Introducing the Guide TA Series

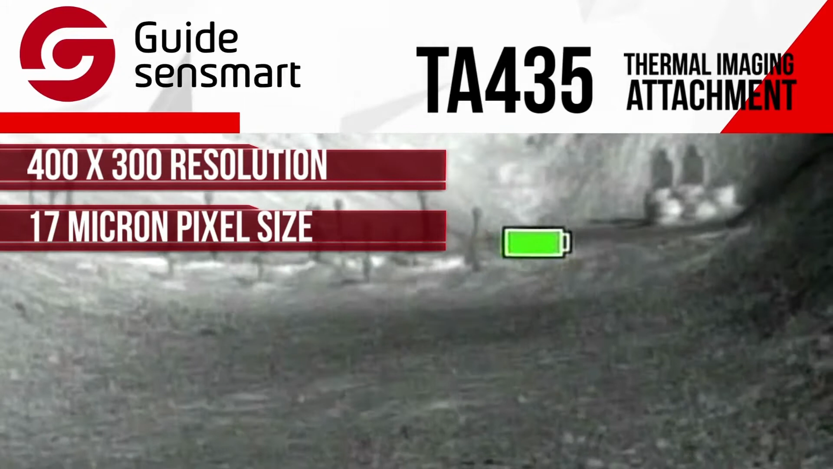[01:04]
Looking through the scope,
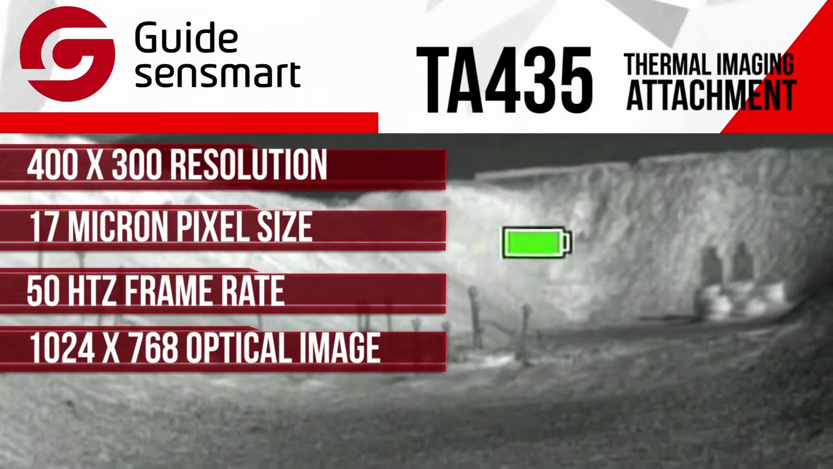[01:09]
the 1024 by 768 color OLED display gives you a very clear, smooth, and precise picture.
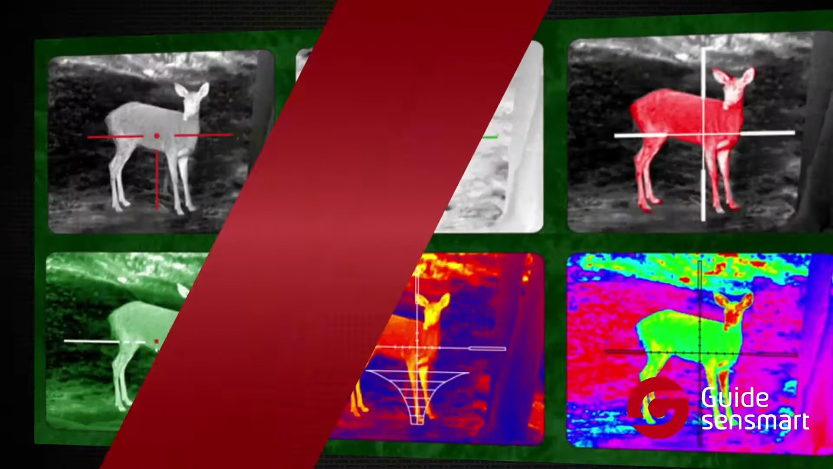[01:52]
The TA-435 has five preset scene modes for various environments.